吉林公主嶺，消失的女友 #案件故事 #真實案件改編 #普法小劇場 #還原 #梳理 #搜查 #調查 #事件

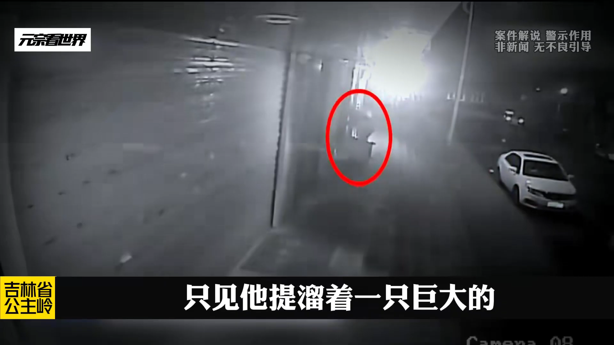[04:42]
只见他滴溜着一只巨大的行李箱在那里开门,很快他便提着行李箱进去了。